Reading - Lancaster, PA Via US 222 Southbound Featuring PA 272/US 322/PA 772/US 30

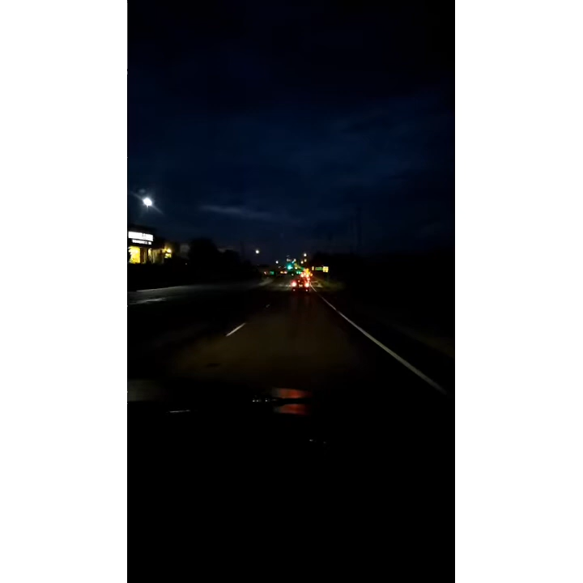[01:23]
We're now getting on US 222 southbound. Going towards Lancaster. Going back to Lancaster. Here we go. We're now getting on the freeway. US 222 south. US 422 and 222 south. Lancaster, Lebanon, and Reading. Exit there.
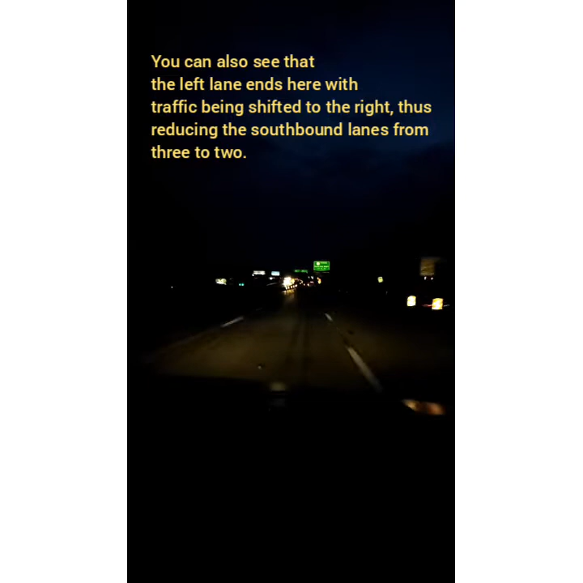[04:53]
US 422 misses Penn Avenue east, exit 1/4 mile. are now shifting to the right.
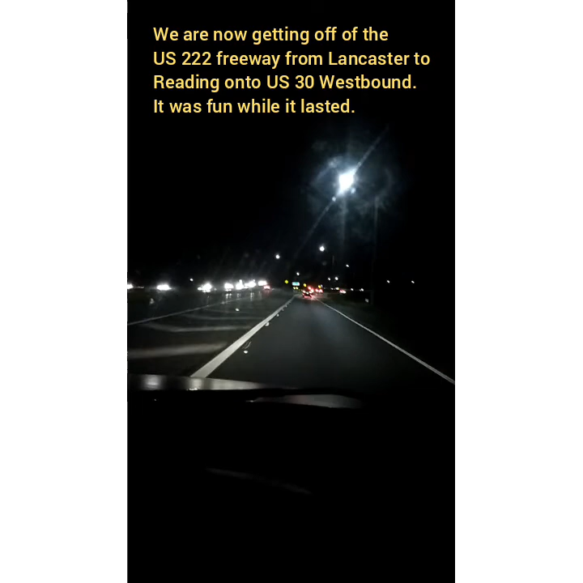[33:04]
We are now on US 30 westbound, but for a short time. Downtown Lancaster exits, Lennox Pike, PA 501, and South US 222, and Fruitville Pike. There's PA 283 West, Harrisburg, and US 30 West, York.